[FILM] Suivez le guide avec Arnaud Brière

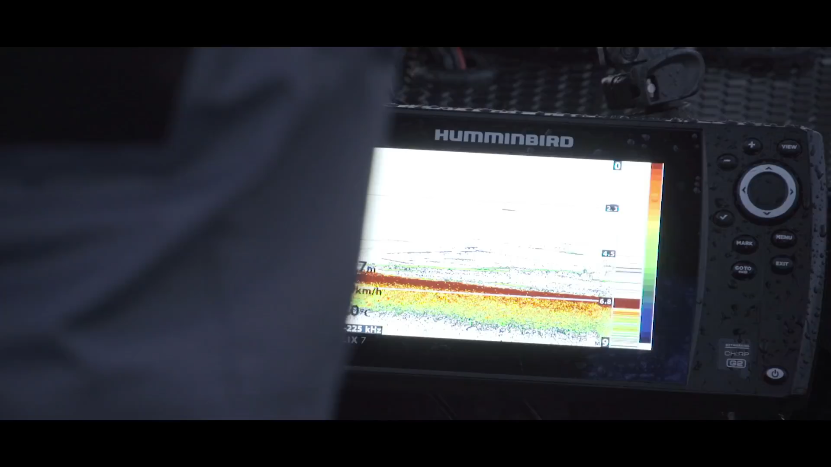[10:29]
Alors, ton leurre, là, moi, toi, tu peux pas le voir, c'est l'extérieur, ça c'est le mien, ça. Tu vois, c'est grave, je pense qu'on le voit là. Ah, ok. Là, je suis bien au-dessus, tu vois, on voit bien. Alors le sondeur il te permet de repérer évidemment les poissons mais aussi surtout les petits obstacles que tu peux éviter. Donc n'hésite pas à lever ton leurre de 20 cm pour passer au-dessus. L'obstacle vient de la droite hein, de toute façon.
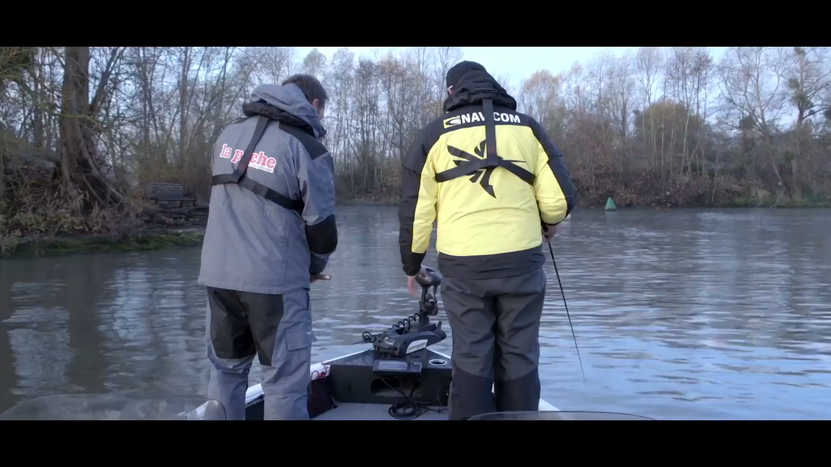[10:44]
Alors tu peux pas savoir parce que c'est un cône, hein. tu sais pas s'il est là ou là. D'accord. Mais dans le doute, tu lèves un petit peu.
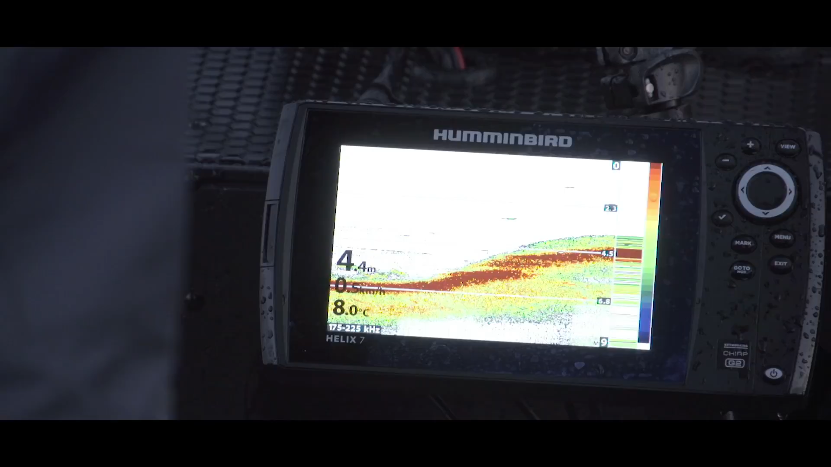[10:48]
On screen: depth 4.4 m, water 8.0°C
En plus souvent il peut y avoir un poisson derrière. Toujours intéressant de venir reposer son leurre derrière une branche, un petit monticule de pierre. Ou... Alors le seul problème de cette technique, c'est qu'on regarde plus la nature.
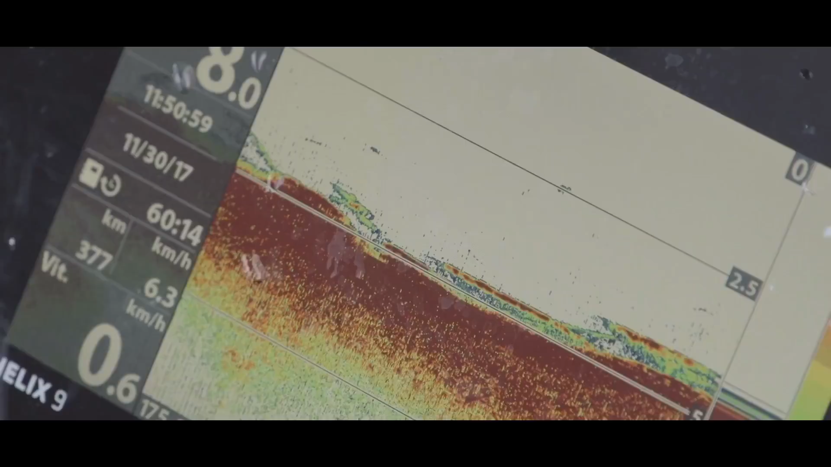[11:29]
Oh là, c'est quoi ça C'est ce qu'on cherche.
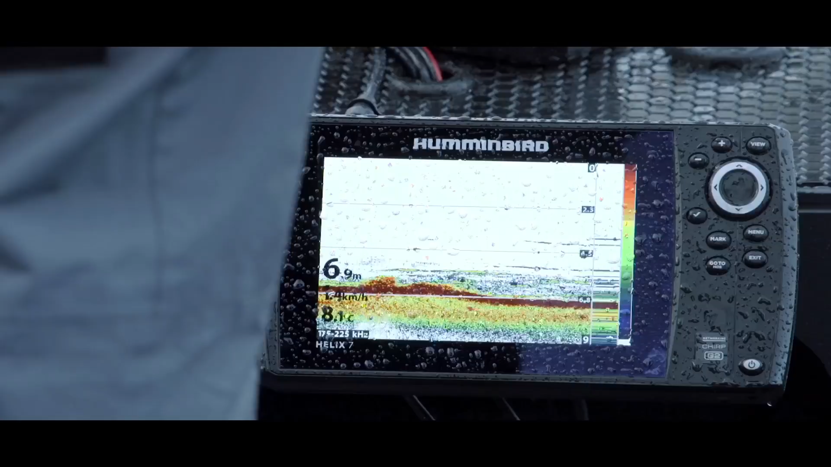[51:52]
On screen: depth 6.9 m, water 8.1°C
Moi, je regarde beaucoup le sondeur et j'anticipe en fait tous les accros.